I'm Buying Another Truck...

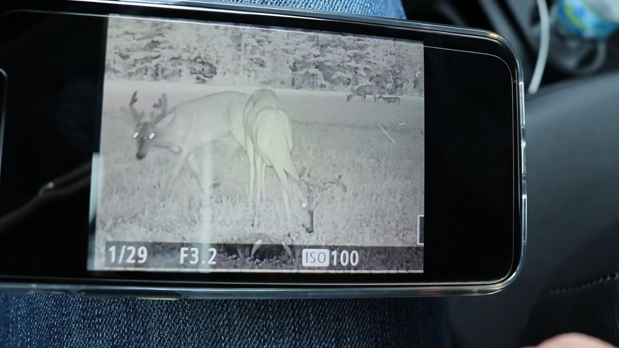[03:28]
Probably, this is probably their first full set of antlers, so they're probably both year-old deer.